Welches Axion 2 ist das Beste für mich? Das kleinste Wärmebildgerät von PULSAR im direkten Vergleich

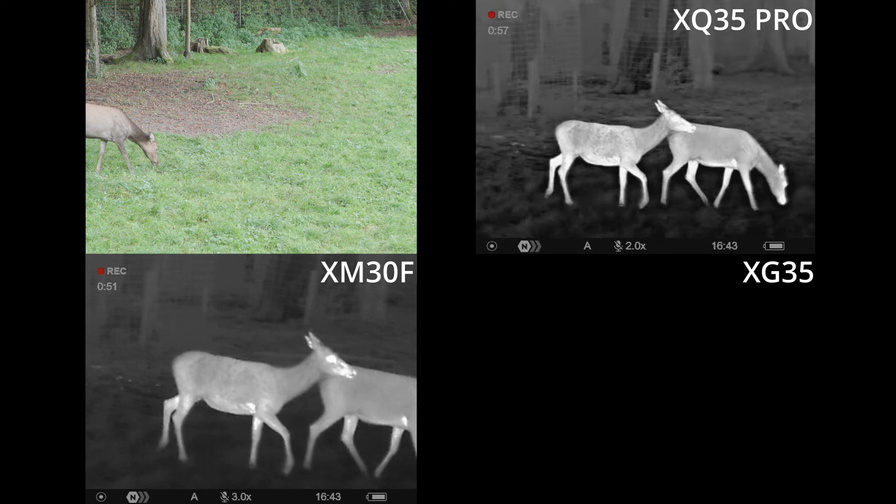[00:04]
Dieses Video soll euch heute helfen bei der Entscheidungsfindung, welche der Geräte für euch besser passen und wo eigentlich die Unterschiede sind.
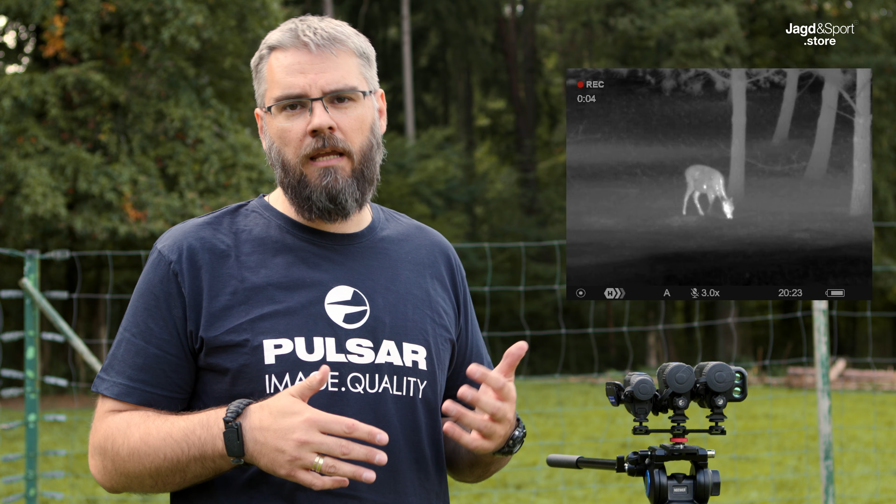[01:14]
Es gibt hier natürlich noch eine Einstellung auf High oder auf Ultra, je nachdem, was für ein Temperaturkontrast herrscht. Das heißt, wenn jetzt zu viel Nebel ist oder zu starker Regen ist oder zu hohe Luftfeuchtigkeit, dann kann man hier mit den Reglern dann entsprechend arbeiten.
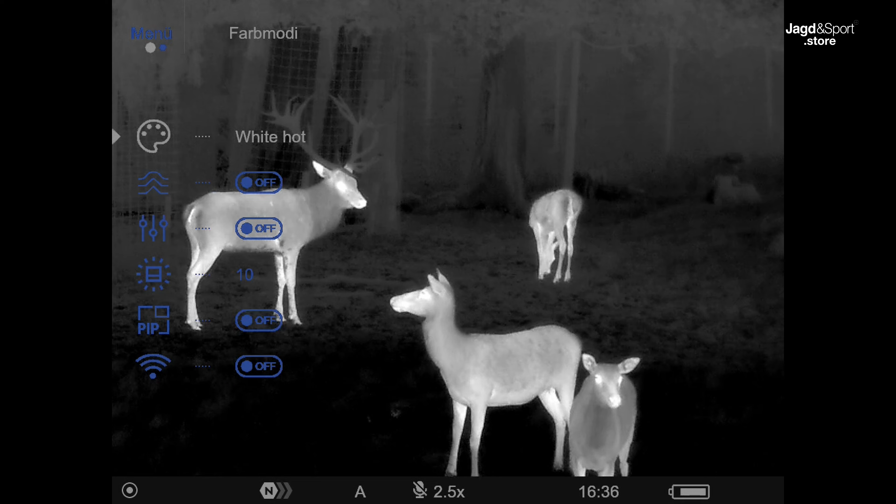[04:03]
Wenn jetzt zum Beispiel die Farbmodi ist jetzt auf WhiteHot eingestellt, wenn man kurz drauf drückt, dann kann man die unterschiedlichen Farben hier einstellen. Man bewegt sich da durchs Menü mit dem Pfeiltasten nach unten oder nach oben. Wir bleiben beim WhiteHot, bestätigen das mit einem kurzen Klick mit dem Menüknopf und haben das übernommen. Und wenn man ein bisschen länger drauf bleibt auf dem Menüknopf, kommt man dann wieder aus dem Menü raus.